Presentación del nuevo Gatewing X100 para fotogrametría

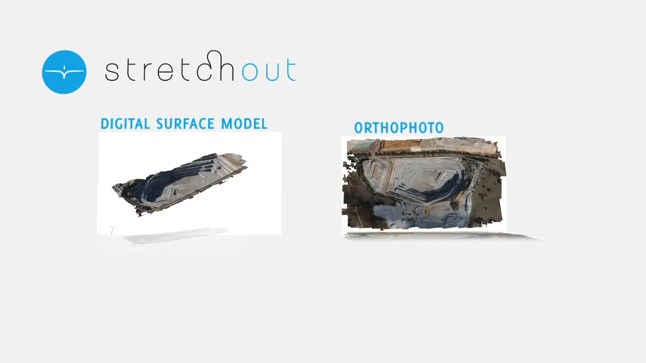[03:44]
a highly automated software package that converts your raw X100 image data set in no time, with just a couple of clicks. If you do not wish to invest in stand-alone software,
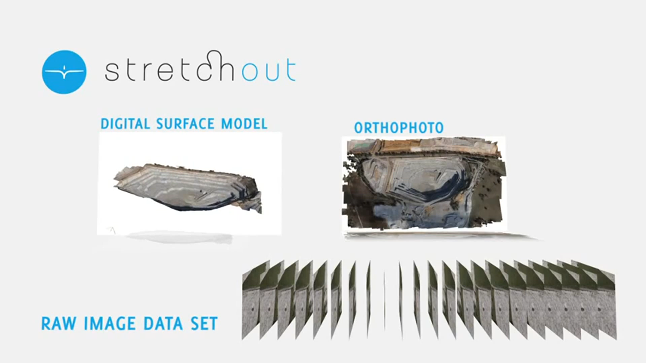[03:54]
you can simply upload your images to the Gatewing cloud and, just a few hours later,
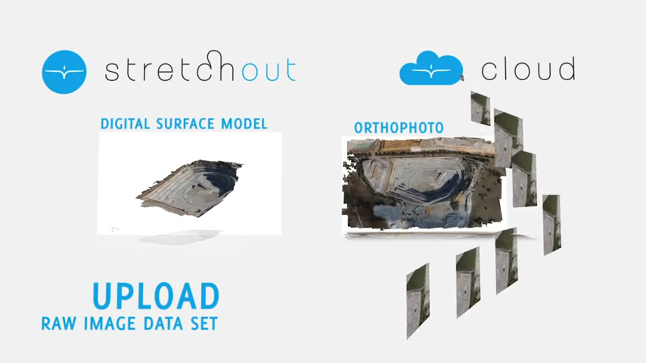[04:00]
you'll receive your orthophoto or DSM. With both software solutions, the quality of the results is outstanding,